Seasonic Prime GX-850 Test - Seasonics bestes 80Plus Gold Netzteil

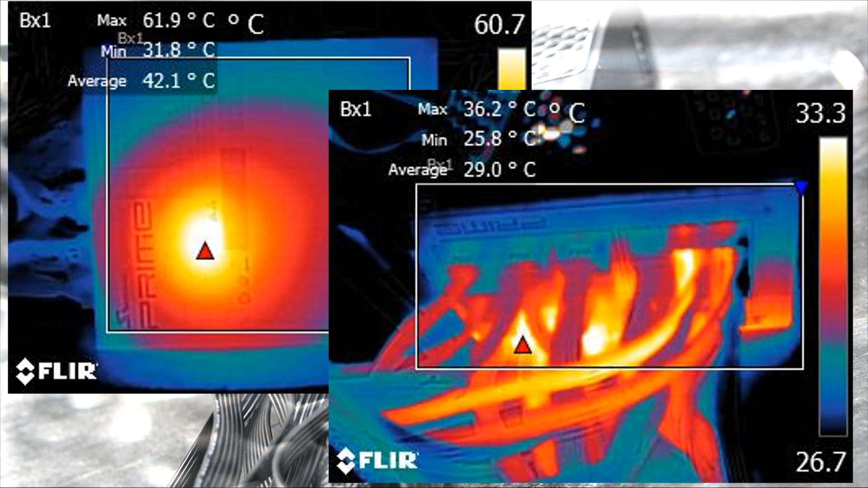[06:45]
Es gibt aber einen kleinen Hotspot an der Unterseite der etwa 60 Grad erreicht. Das ist aber nicht ungewöhnlich bei Seasonic.
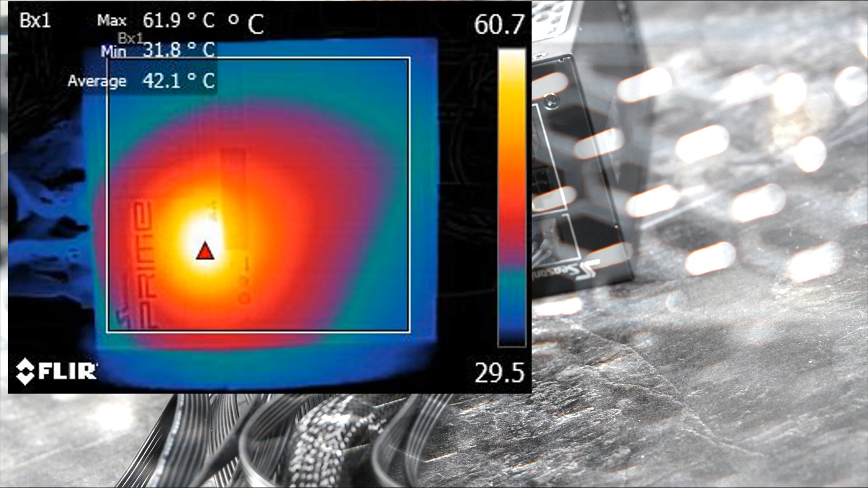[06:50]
On screen: max 61.9°C, min 31.8°C
Der Hersteller verwendet oft bei Netzteilen ein Wärme-Lightpad. Und benutzt sozusagen das Gehäuse des Netzteils als Passivkühler. Somit ist das eigentlich gewollt.
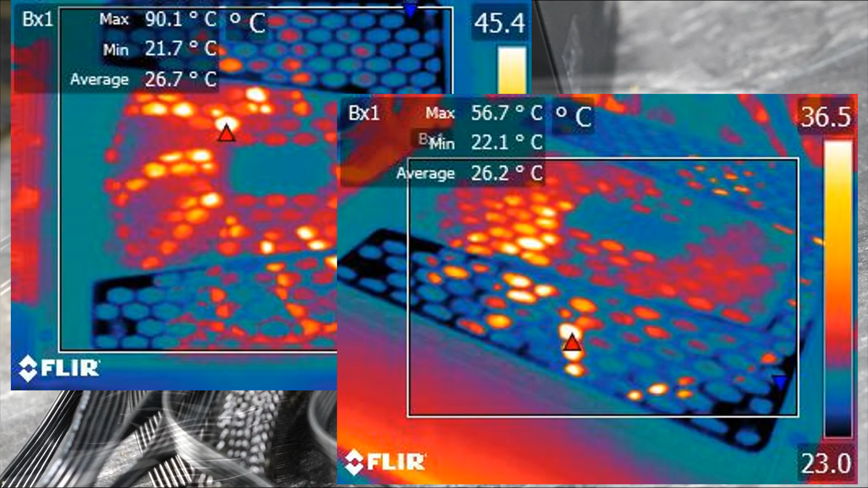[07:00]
Am Trafo im Innenraum des Netzteils erreicht das Netzteil 80 bis 90 Grad. Das erscheint auf den ersten Blick relativ hoch. Ist aber unbedenklich für den Trafo.